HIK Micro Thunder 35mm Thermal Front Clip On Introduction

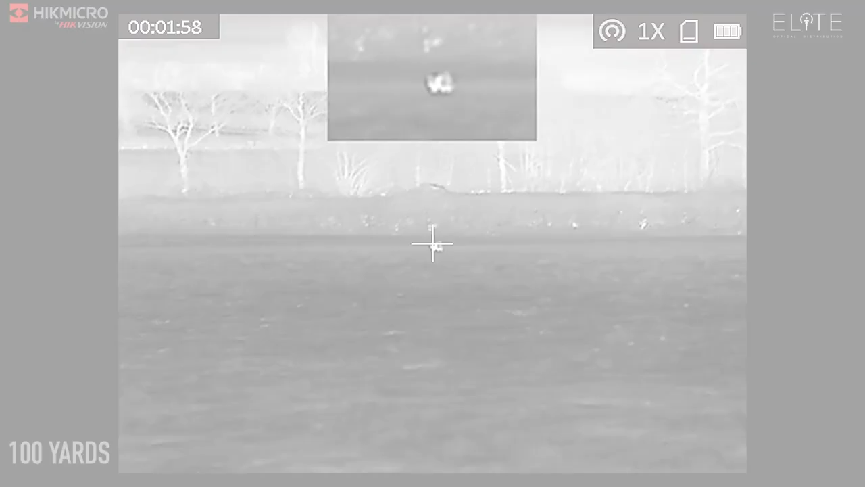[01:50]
You also get the picture in picture options and other things which
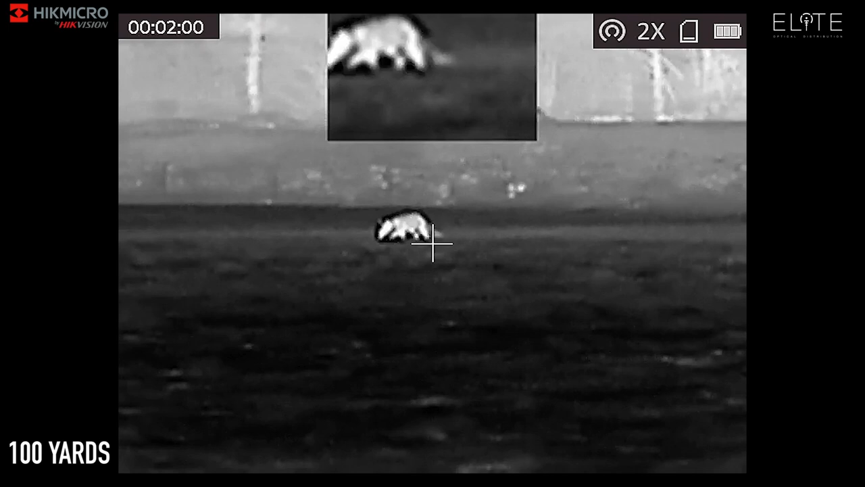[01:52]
are removed when you use the clip-on configuration and
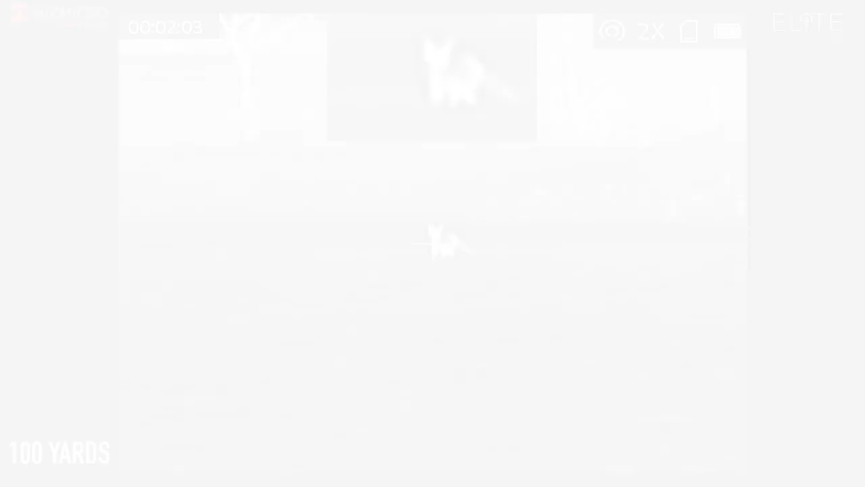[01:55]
it gives you a completely different view and menu system. That's all automatic. So you don't need to manually change any of the software.
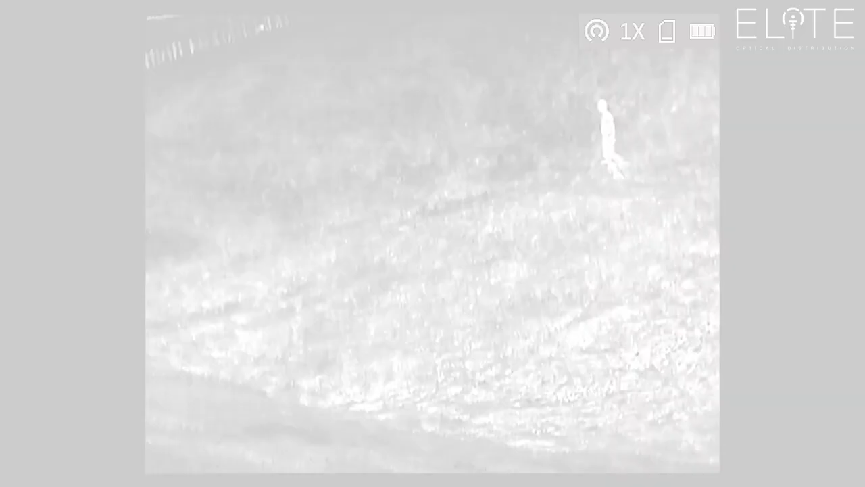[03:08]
Here we have a clip shot through the thunder of me and my dog at about 75 to 80 yards away.
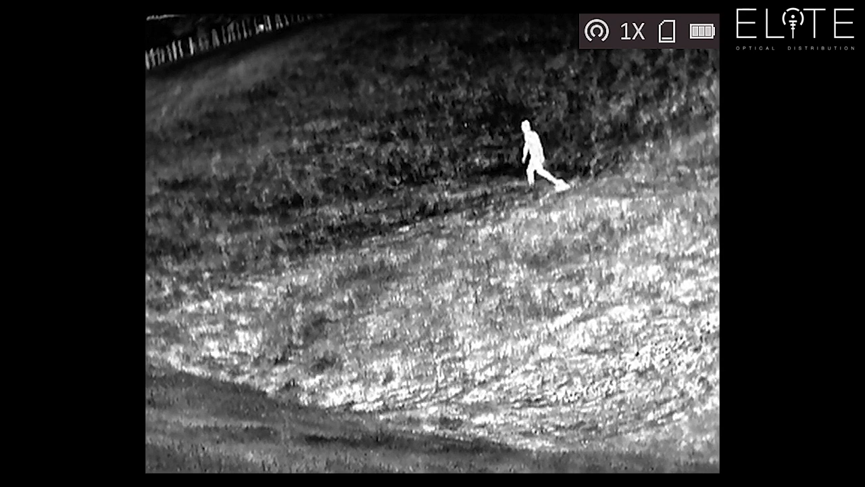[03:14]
It's a hot day and the sub 35 net D sensor is working really well. This is very similar to the scene that you get through your optical scope although the magnification will alter the field of view.